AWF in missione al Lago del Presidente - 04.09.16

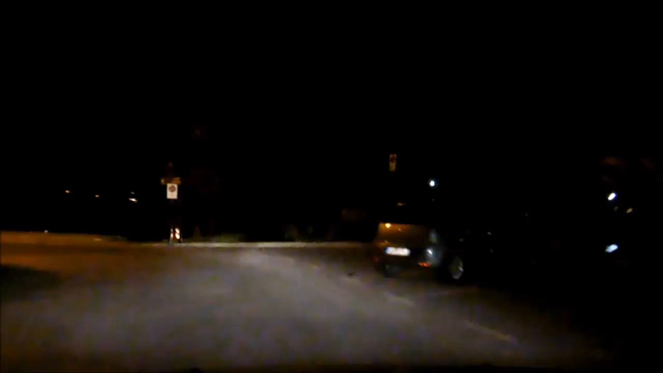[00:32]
per chi pensavo di aver visto tutto con la bosco mare in linguaglietta invece stasera andremo in un posto che ancora peggio non avevamo mai avuto il coraggio neanche di riprenderlo si tratta del famigerato lago del presidente
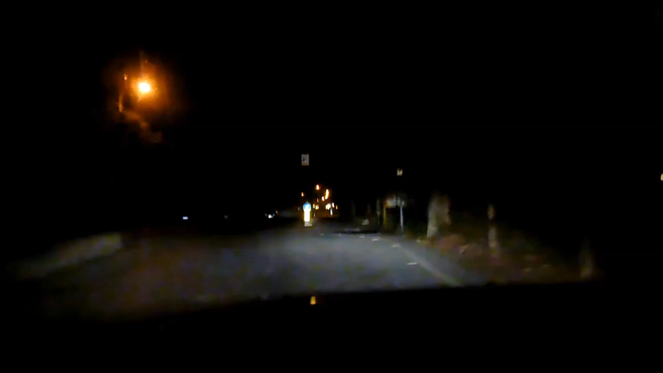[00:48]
per raggiungerlo si passerà sarà un cammino iniziato ancora una volta il tremibile argine
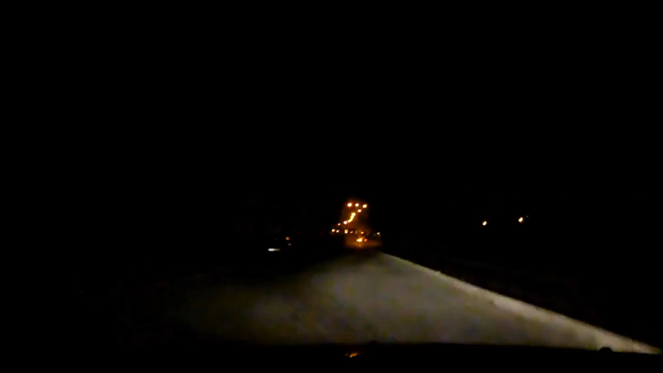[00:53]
sinistro perché mi sembra che l'argine si calcola in base a dove d'altro gente esatto quindi argine sinistro dell'argentina adibito a pista ciclabile che di giorno fa paura di notte vabbè di notte non è neanche catalogato nella scala della paura fa paura solo a pensarla nella scala in gradi Kruger non è neanche quantificabile qua vabbè normale
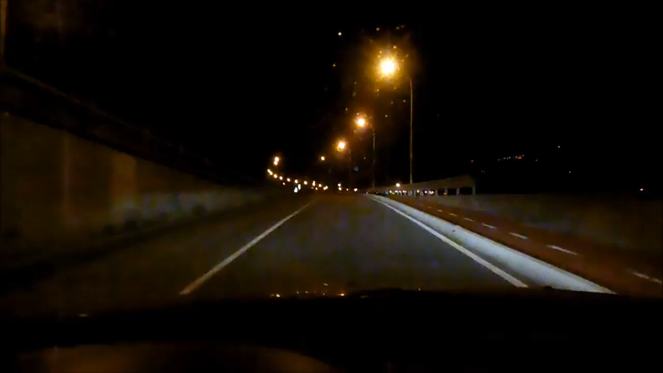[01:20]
amministrazione qui c'è ancora traccia di civiltà si c'è macchine questa è la famosa cosiddetta super strada tra l'altro l'unica super strada d'italia è una corsia perché soltanto le super strade sono tipo tipo l'autostrada con le doppie corsie invece questa è l'unica super strada d'italia che è una strada normale di fatto ed è già qui che bisogna girare alla rotonda alla rotonda si entra nella storia
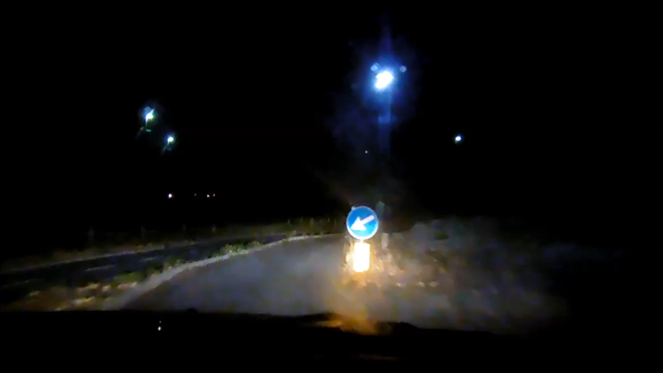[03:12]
ed è partito ora d'arma e ora qua ecco qui il ponte che stiamo passando in questo momento ci siamo sotto ed ora siamo ufficialmente nel nulla mentre il signor caronte ci dà il permesso di passare pochi giorni fa uno di questi pochi già scarsi lampioni è stato buttato giù sono passati degli addetti probabilmente comunali hanno appurato la cosa hanno portato via il lampione senza sostituirlo con
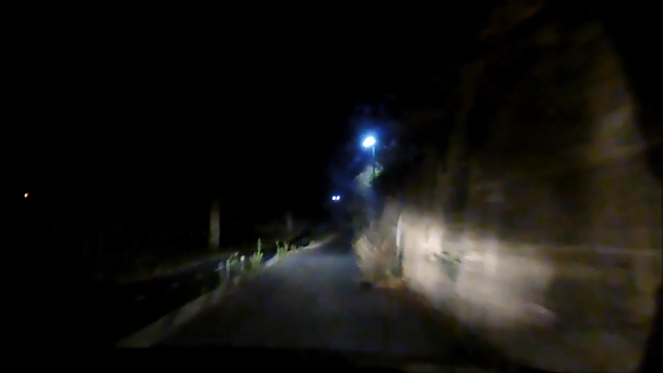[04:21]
scritta maneggio che portava verso mete sconosciute e questa sera probabilmente lo scenario sarà uguale sì se non peggiore esatto non sarà mai più tornato nessuno a rimuovere la macchina 20 orari sarebbe tra l'altro da tenere qua qui continuiamo ad essere nulla questa tra l'altro è la zona che è famosa per gli incendi che più volte i fuochi artificiali di taggia creano
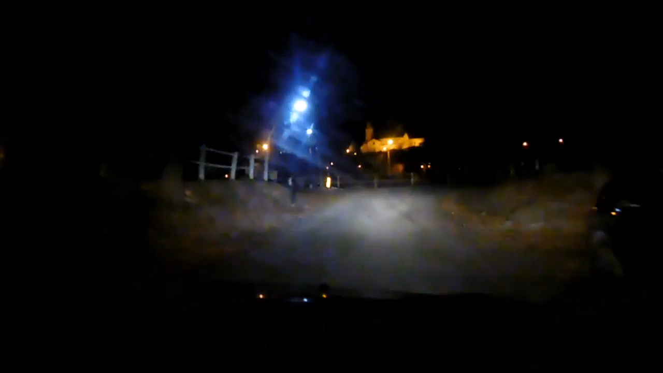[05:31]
hippie costa salto ostacoli e qui ci si ricongiunge con l'argine qua per un attimo si rientra in una semi civiltà in una parvenza di civiltà taggiasca perché sulla destra ora avremo campi di allenamento per calcio campi da tennis il grande campo sportivo di taggia sulla sinistra il palazzo della presidenza della UF esatto coperto dal mercato
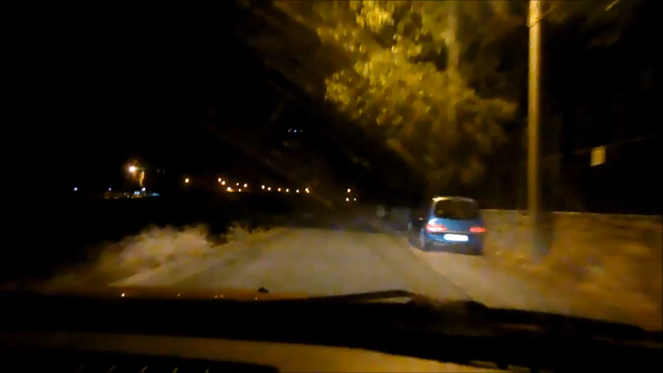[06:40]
a tutti gli effetti probabilmente subiremo anche delle una sorte stile non ci resta che piangere si infatti nel 1400 quasi 1500 ecco qua il ponte romano che non potete vedere ovviamente perché è tutto buio però forse si è intravisto un qualcosa
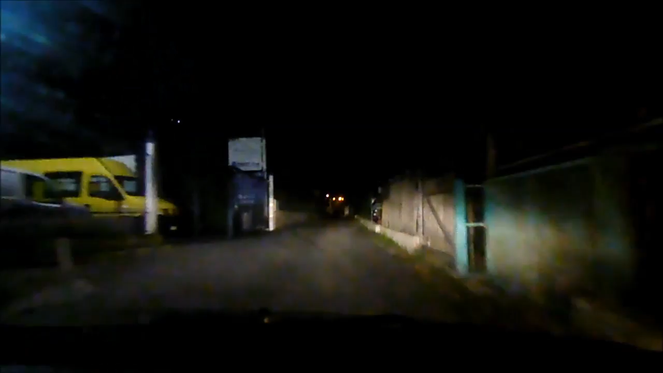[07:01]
ed ecco qui apocalisse zombie sulla destra dei furgoni abbandonati da sempre una paura similare ma comunque non c'entra nulla poteva essere i gasi la famosa strada che porta dalla valle armea a poggio ripienissimo però quella in confronto fai a piedi in nocce esatto qua è veramente nulla anche perché macchine
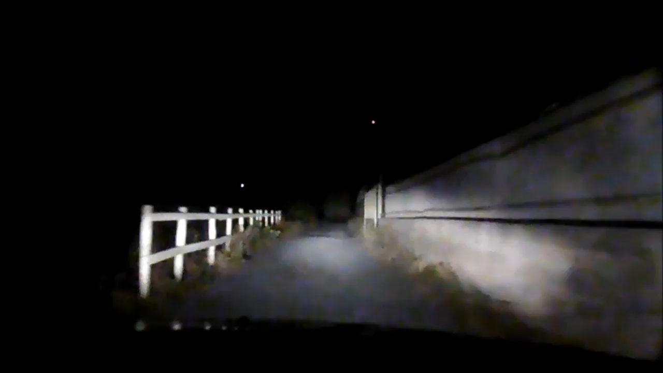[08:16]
forma questo laghetto che però la balneazione a differenza dei laghetti che sono un po più in alto più vicini alla sorgente qua invece la balneazione è un lago comunque molto importante con una cascatella tra l'altro sì sì quindi effetti anche interessanti questa specie di canale scolmatore non me lo ricordavo è qui è quella scritta maneggio si maneggio sulla destra siamo delusi perché non c'è nessuna macchina
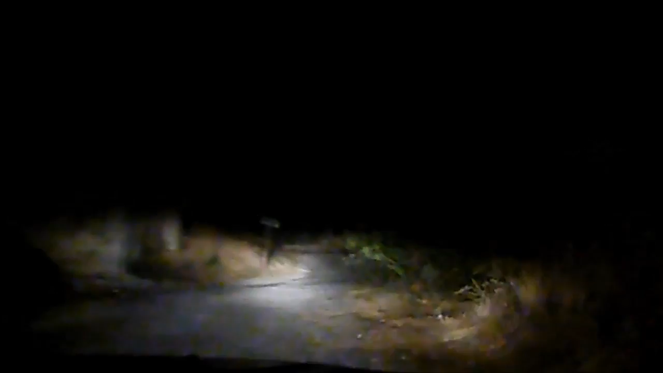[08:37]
infatti è stata rimossa quindi stasera addirittura sarebbe un posto quasi dove pernottare
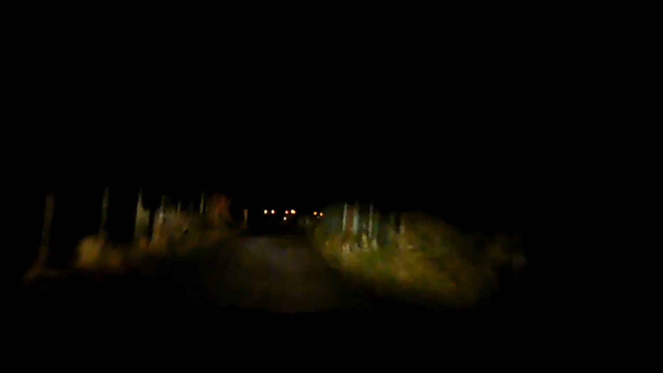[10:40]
campi che perdono acqua ecco costeggiamo
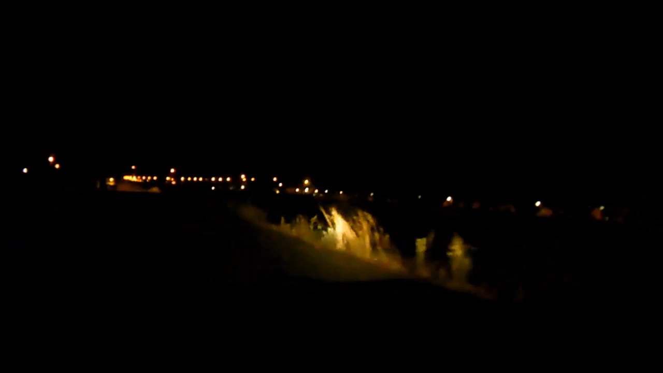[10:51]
nuovamente il torrente argentina la prossima sagra sarà il 2 ottobre quindi ora ci sarà un lungo periodo di pausa e poi lo sferisterio
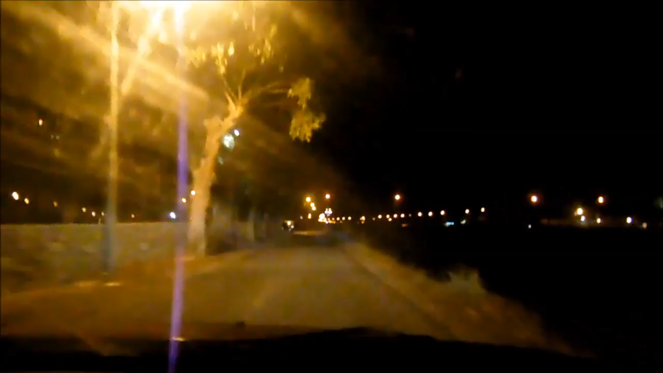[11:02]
tornerà ad essere un parcheggio come si confà ad ogni sferisterio che si rispetti ecco che con il con il passaggio sul ponte 25 aprile torniamo proprio nella metropoli metropoli ora iniziamo anche a già intravedere il bar dove sarà mangiato il terzo gelato della serata quello esatto che festeggerà la chiusura e dell'estate e dell'esperienza al lago presidenziale sì perché poter dire di esserci sopravvissuti è comunque
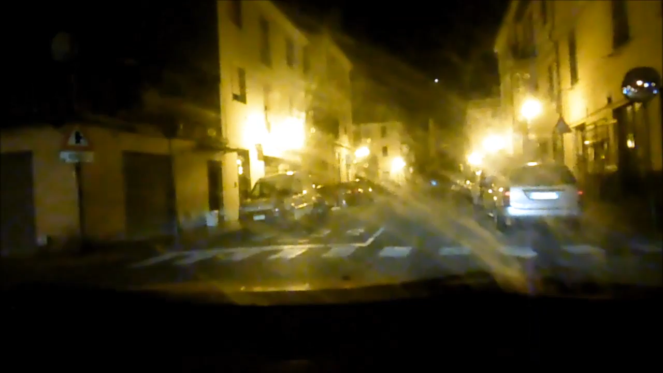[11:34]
un'esperienza che è sempre interessante ecco adesso con mezzi di fortuna stanno proprio andando al lago invece sì
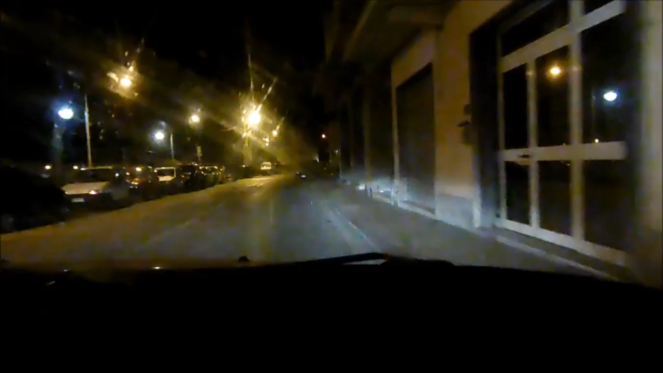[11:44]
ed ecco ci arrivate finalmente alla concorzione ed è vittoria anche questa sera è vittoria questa volta esatto ciao ciao ciao ciao ciao